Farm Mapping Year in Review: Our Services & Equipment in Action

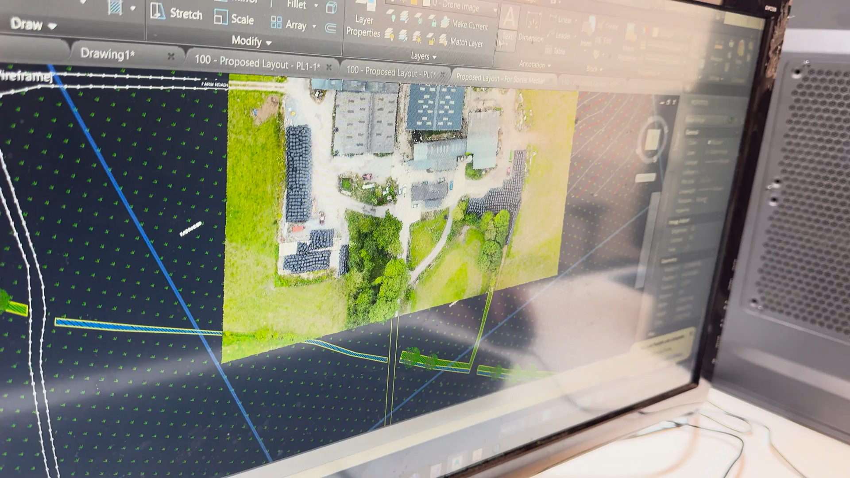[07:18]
so how often is it taking pictures then about every 10 meters is taken photos okay and
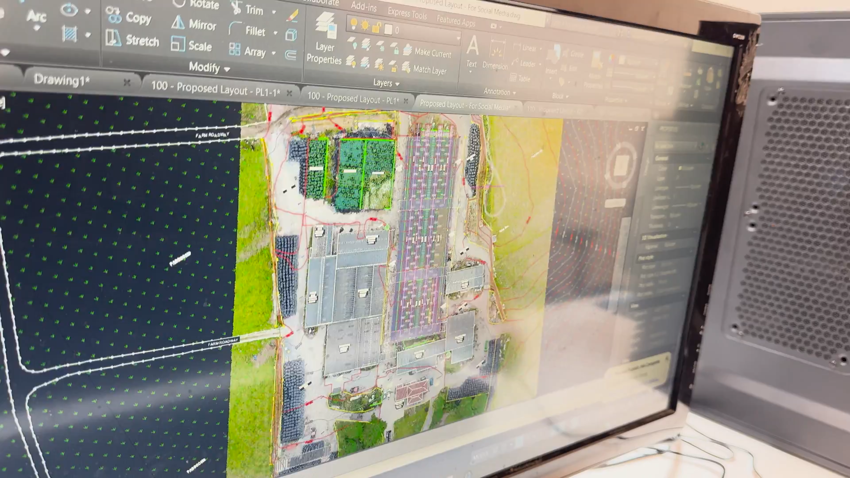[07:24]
that can all be uploaded then onto the computer and you can actually match the spot levels with that
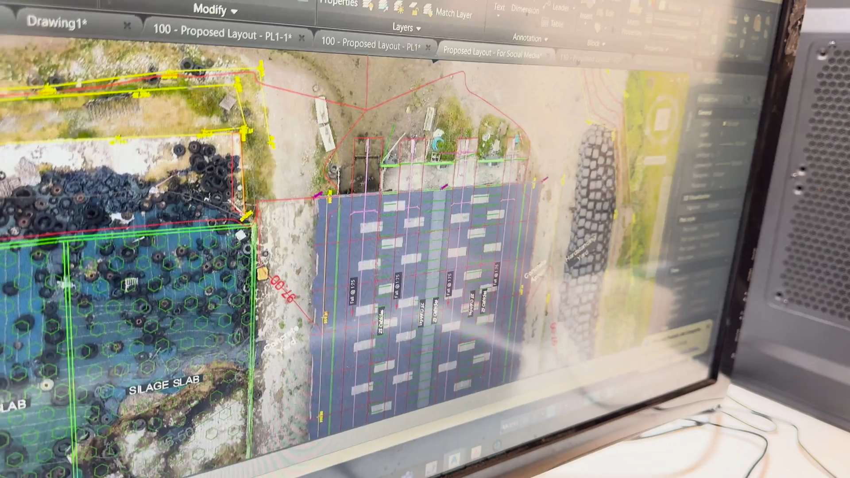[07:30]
okay for the lads doing that time your design so they couldn't only estimate
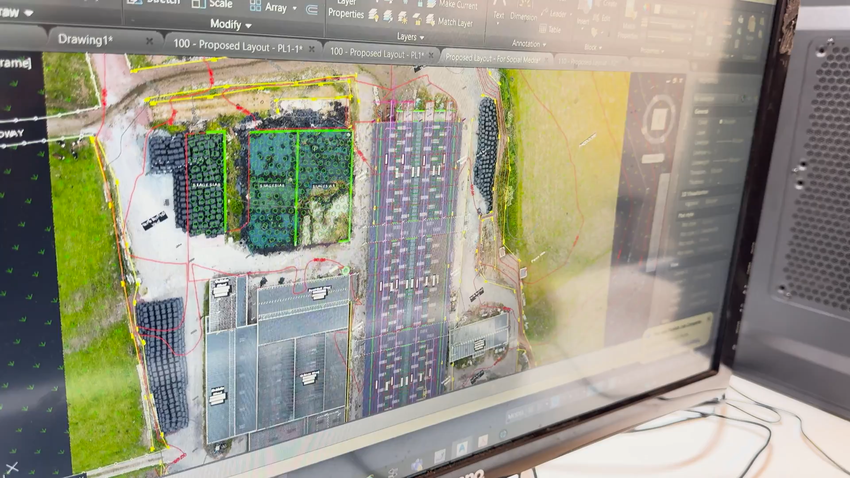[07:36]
what needs to be dug out or what what needs to go in field whether it be a stone or so the
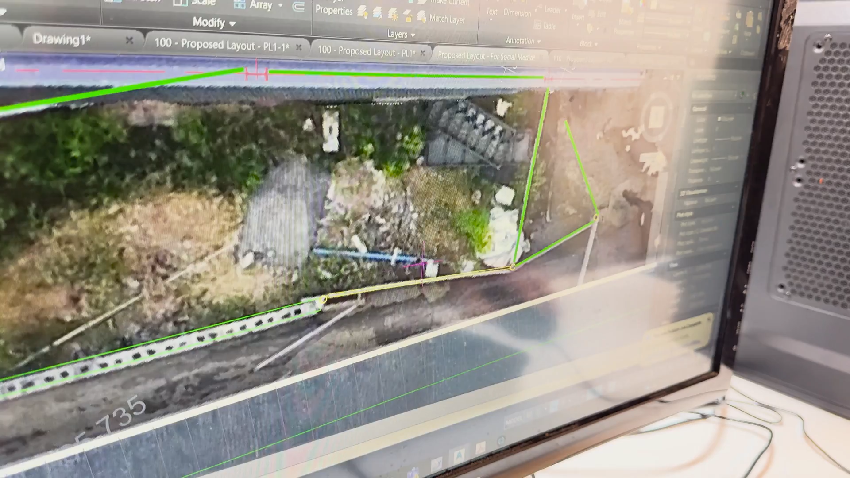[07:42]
survey then is superimposed onto an actual image of the so and every picture is merged into one big image that's